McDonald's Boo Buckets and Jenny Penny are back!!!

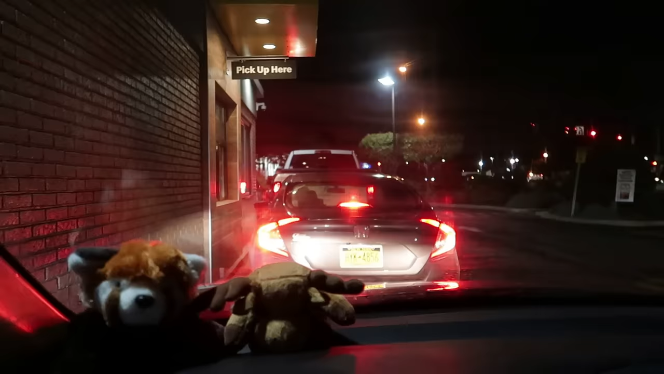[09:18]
Not quite as spooky anymore, but still Halloween-y. It's almost our turn.